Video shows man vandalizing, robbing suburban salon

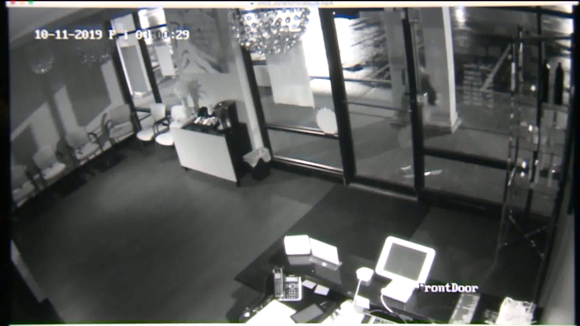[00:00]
The video pretty much tells the story.
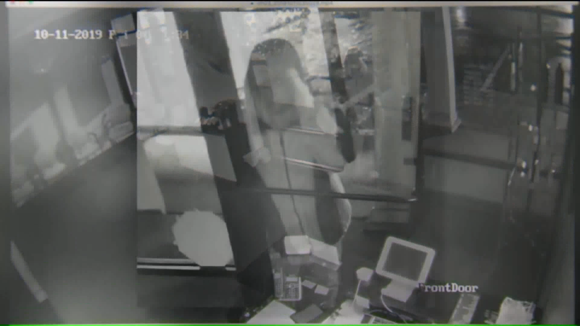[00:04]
The bad guy with a hoodie pulled tight around his face, cases the place for a second, seems to see the surveillance cameras, then busts in anyway, using a rock, grabbing the cash box, and he's gone.
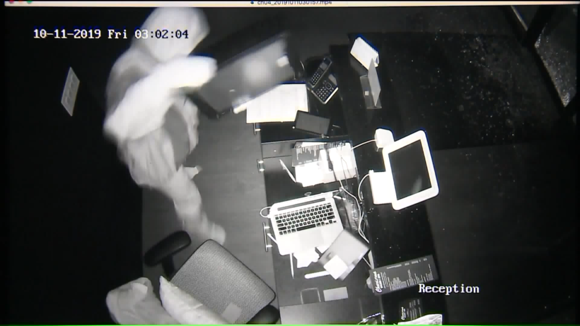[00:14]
It's all over by two minutes after three this morning. What it looks like is a smash and grab. It's sad. I mean, being a small business, we are trying to, you know, make a living here.